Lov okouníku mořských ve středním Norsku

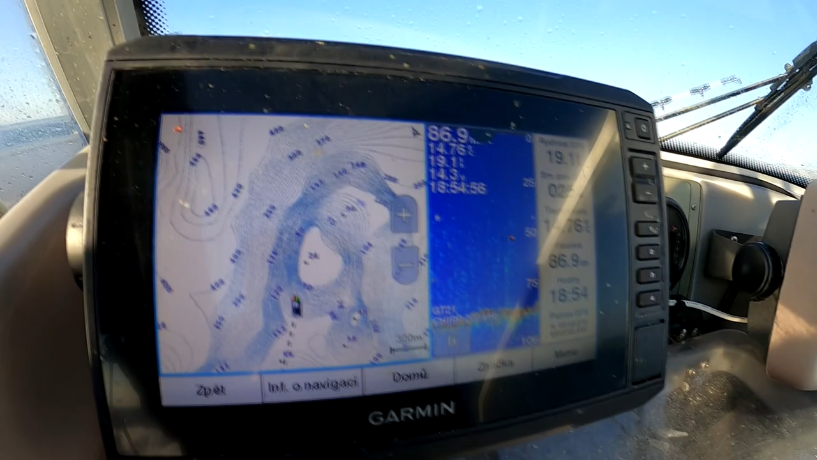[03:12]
A já nebudu teda najíždět úplně na těch 24 metrů, ale zastavím třeba už na 80.
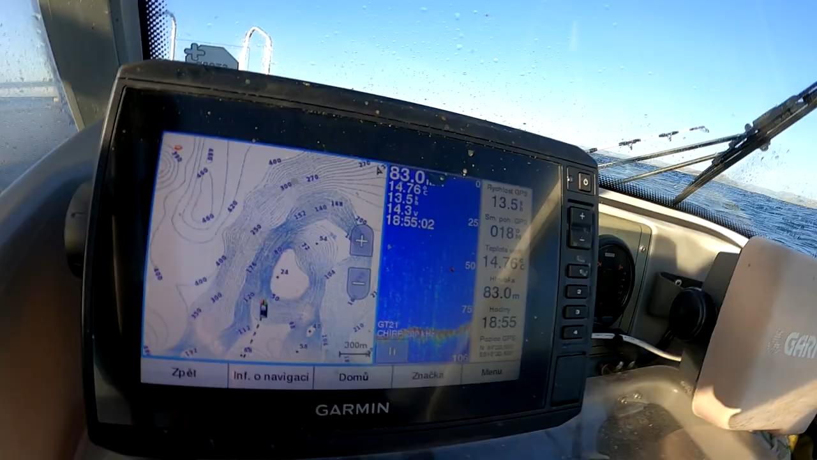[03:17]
On screen: depth 83.0 m
A zkrátka se budeme nechávat splavávat.